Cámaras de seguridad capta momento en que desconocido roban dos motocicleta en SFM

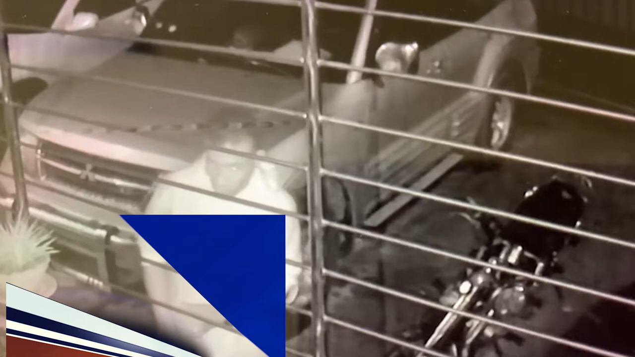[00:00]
Fue grabado por cámaras de seguridad el momento exacto en que dos individuos robando motocicleta marca CG150 en un residencial de esta ciudad del Jaya.
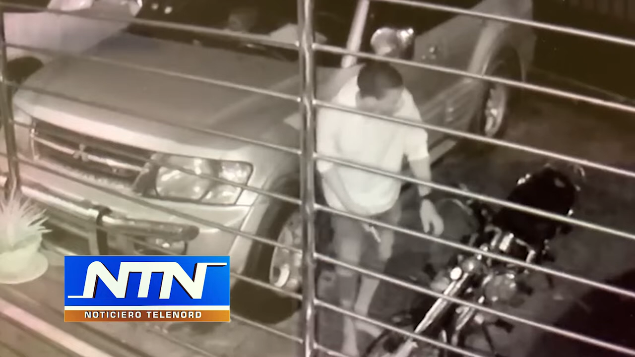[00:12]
El robo ocurrió en horas de la madrugada desde jueves. Hasta el momento las autoridades no han identificado a los malhechores,
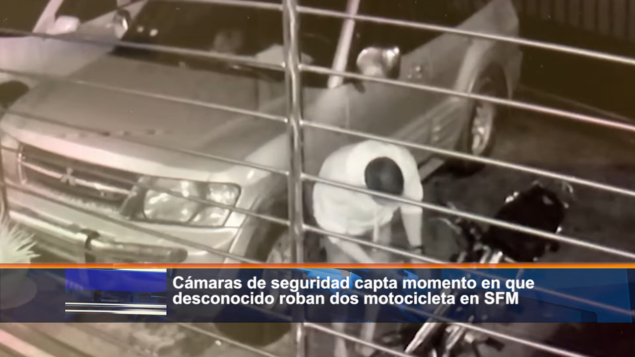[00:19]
los cuales aprovecharon la desolación de la madrugada, en momento en que se encontraba parqueado dentro de dicho residencial para cometer el hurto. En los últimos días el robo de motocicletas se ha incrementado
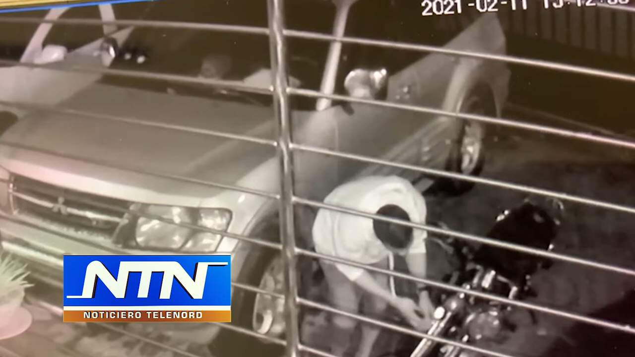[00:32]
en la ciudad de San Francisco de Macorís y hasta el momento las autoridades policiales no han ofrecido ningún detalle al respecto.